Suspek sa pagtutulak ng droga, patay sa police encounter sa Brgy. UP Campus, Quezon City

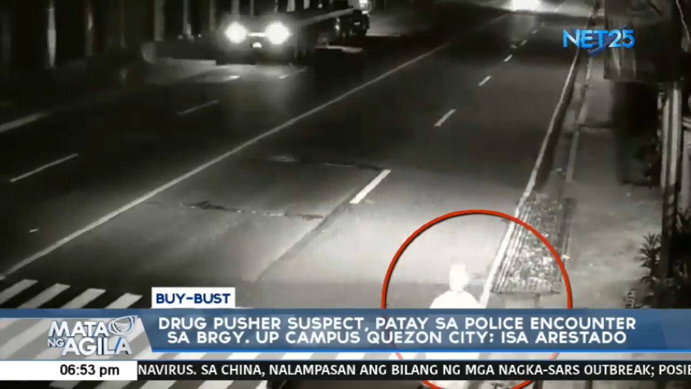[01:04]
Sa kuha ng CCTV, makikita ang suspect na nakasombrero at may bitbit ng baril. Animoy natataranta at may inaabangan. Maya-maya pa, nilapitan nito ang kotse na parabang sapilitan na gustong pumasok sa loob at sumakay.
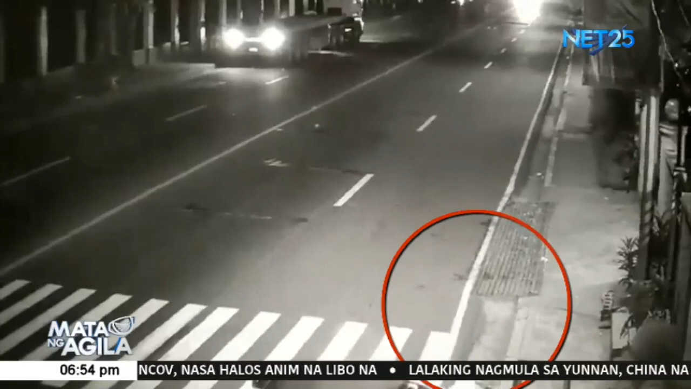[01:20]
Ilang saglit pa, humarurot ang kotse at pinagbabaril ito ng suspect sa likuran. Tumakbang suspect papalayo at ilang segundo pa lumipas. May kasunod na itong humahabol ng mga pulis.